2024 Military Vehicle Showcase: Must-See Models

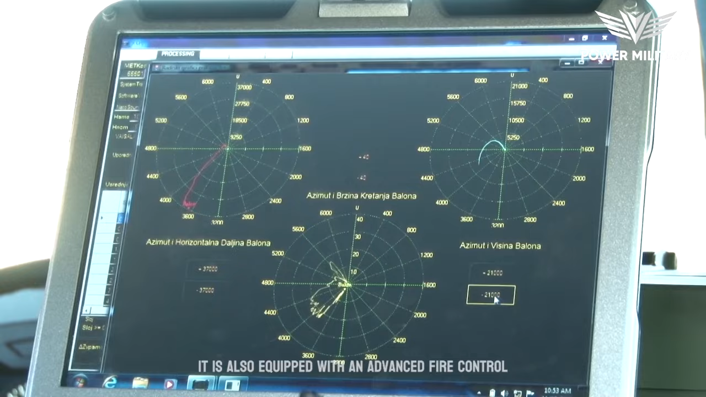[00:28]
It is also equipped with an advanced fire control system,